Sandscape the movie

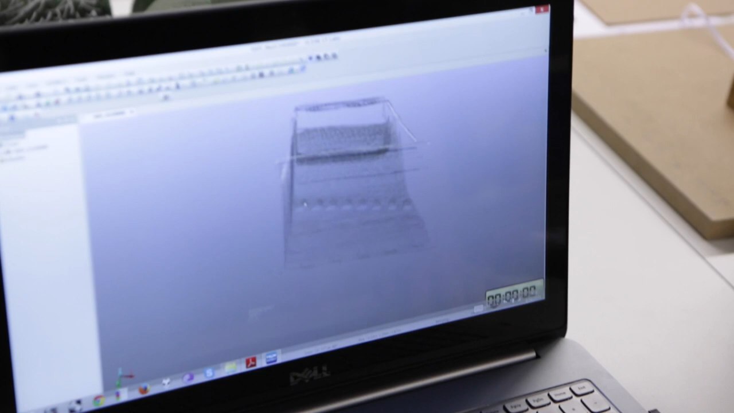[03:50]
We're transferring that to the computer and generating kind of a point cloud and extracting that information using a program by Pharaoh.